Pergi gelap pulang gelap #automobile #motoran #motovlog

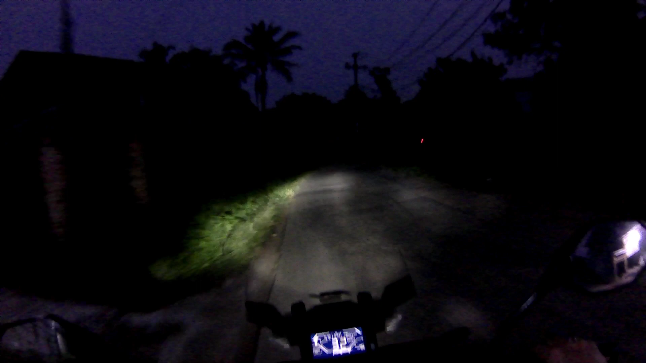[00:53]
paling jauh itu ya 19 kilo guys ya sampai stasiun Tambun bisa lebih cepat kalau pakai jalan pintas guys bisa sampai 16 kilo gitu bisa guys jarak
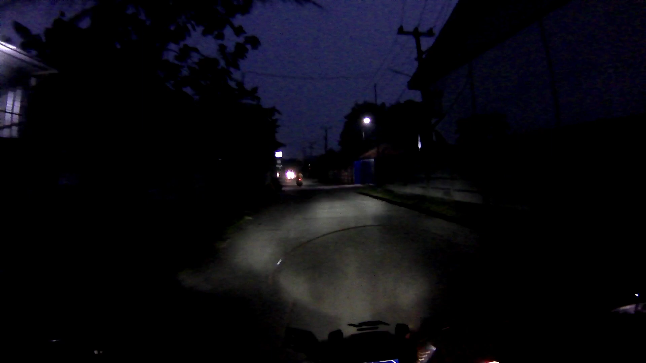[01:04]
tempuh itu 45 menit guys 45 menit itu waktu tercepat guys kalau ke siang-siang macet itu bisa sampai sejam guys kalau lewat jalan yang tergantungan soalnya kan semakin siang semakin macet guys jadi nanti saya akan ambil itu jalan dari arah setu itu tembus ke MT Hariono guys MT Hariono ini jam 5.33 guys sekarang guys ya sampai sana saya target itu kalau cepat banget itu jam 6 lebih 20 gitu guys ya
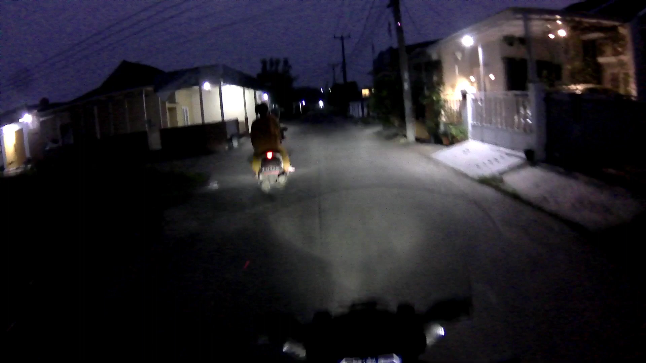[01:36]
tergantung situasi di jalanan
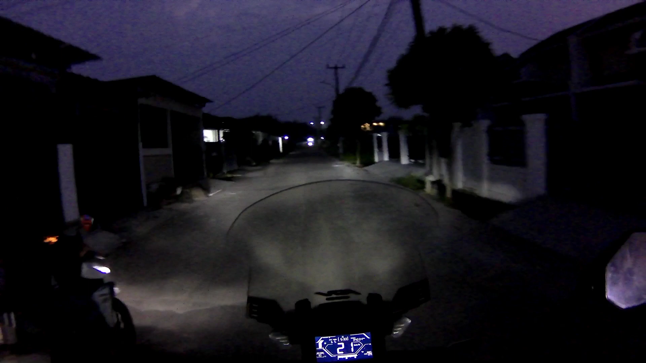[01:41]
macet apa enggak sama ngebut apa enggak kadang-kadang jam segini mau ngebut juga tuh masih ngantung-ngantung guys tapi saya udah terbiasa sih guys ya terbiasa kalau bangun pagi itu berangkat kantor itu udah bertahun-tahun guys ya puluhan tahun berangkat selalu pagi guys kadang-kadang ada masanya dulu jam jam 5 lebih 10 udah jalan guys iya ini masih jam 5 5.34 nih guys
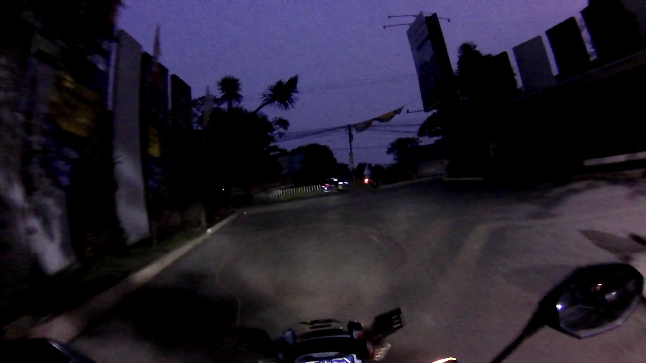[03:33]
sekarang tuh semakin deket ke alat transversi semakin mahal guys nah ini udah masuk situ jalan MT Hariono guys jalan MT Hariono kayak gini masih gelap kan guys ya tapi sudah rame guys orang-orang berangkat kantor tuh mereka masih pada muda-muda guys masih fresh-fresh dia kerjanya tuh jadi kita kerja itu